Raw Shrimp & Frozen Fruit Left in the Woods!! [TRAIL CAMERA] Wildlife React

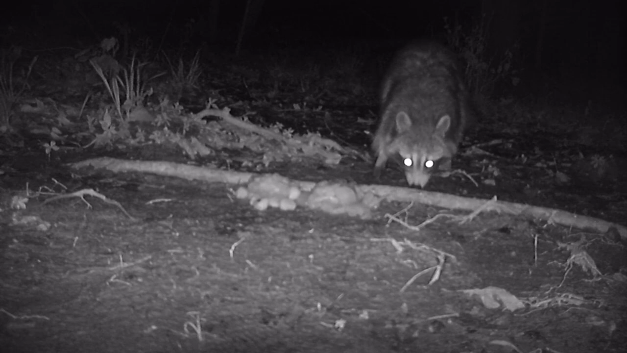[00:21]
all right everyone for this episode decided to put some raw unpeeled shrimp out there side by side with some frozen fruit strawberries and bananas this is some fruit i had in the freezer for a while figured maybe the wildlife would like it which one do you think they're going to prefer between the two check it out
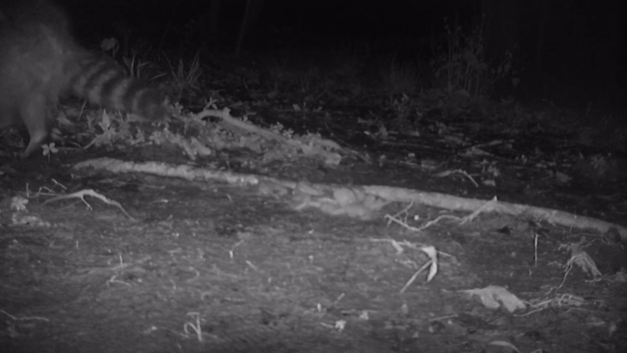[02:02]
now this is a different little raccoon here you can see by the fur a little bit more plump here i think this is a male raccoon and this guy with no fruit there has no problem eating the shrimp now check it out there in the back left hand corner you see those eyes back there what animal do you think that is i don't think it's another raccoon i actually think that that is a fox watching these two raccoon eat
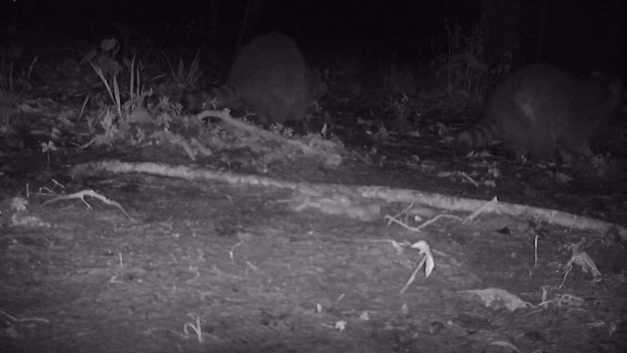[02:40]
and you'd think the fox would come over and do something but the fox is not stupid it it knows that these raccoon are more than a match for it and it doesn't want to mess around with them
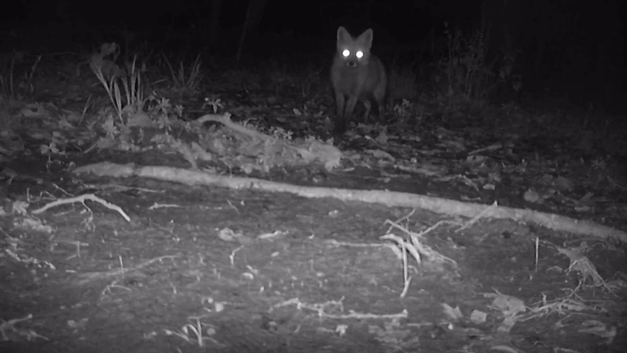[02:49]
and this is one of the reasons why i think there was a fox because just later on the little guy comes around and he's looking for some food unfortunately there's not much left but he can definitely smell it he knows something was there he wants to check it out
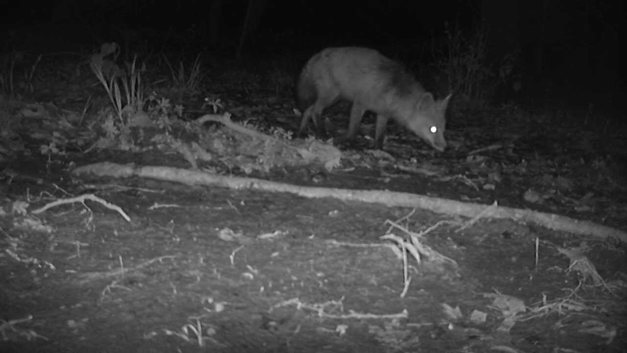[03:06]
yeah there's nothing there for you buddy sorry about that you're a little late i
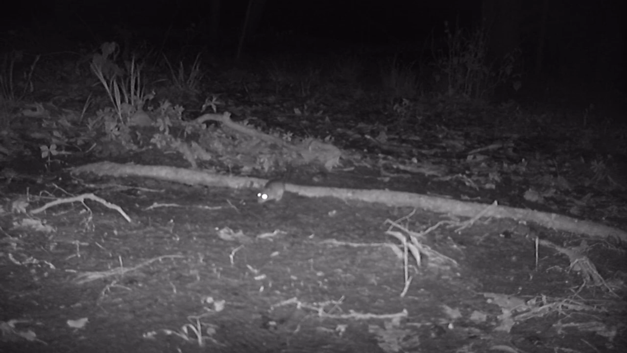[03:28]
also love this plump little mouse here this guy has been eating well wherever he's been getting his food from